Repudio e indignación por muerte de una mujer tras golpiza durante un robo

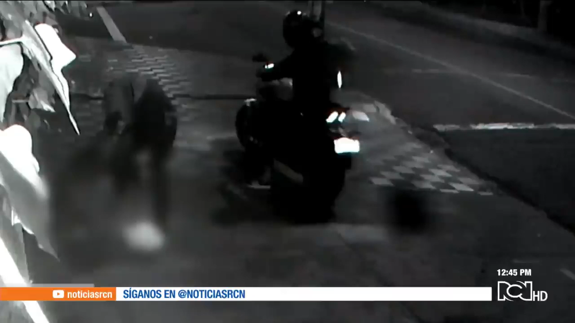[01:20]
Y por eso la golpearon hasta someterla y arrebatarle los cinco millones de pesos que usaría para remodelar una casa de campo en Cucunuba, Cundinamarca. Ahora tenemos miedo, tenemos miedo todo el tiempo y no es justo,
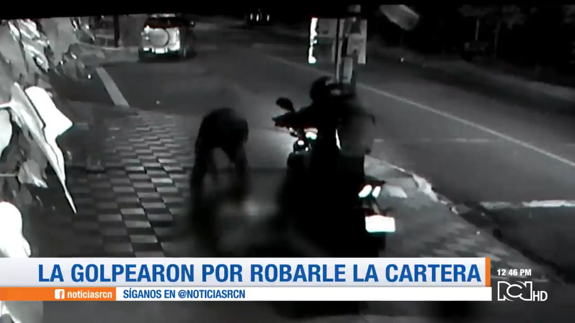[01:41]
donde se ve cuando los delincuentes la abandonan y escapan en moto.
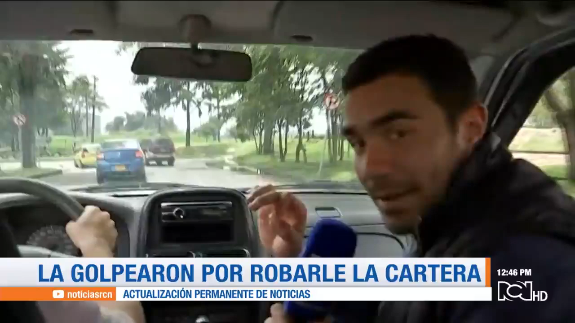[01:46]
Una vez los delincuentes tienen el botín, llegan a esta esquina de la calle 22 y giran hacia el norte.
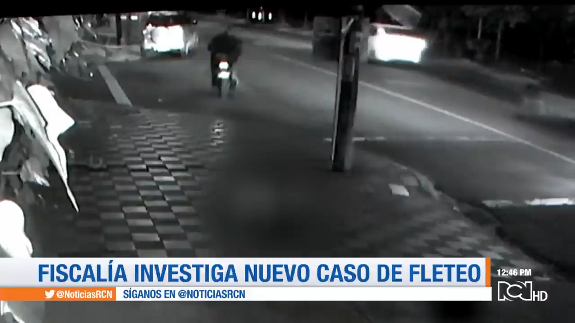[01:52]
Y al llegar a este puente del canal Boyacá, pierden el rastro, pero identifican la motocicleta.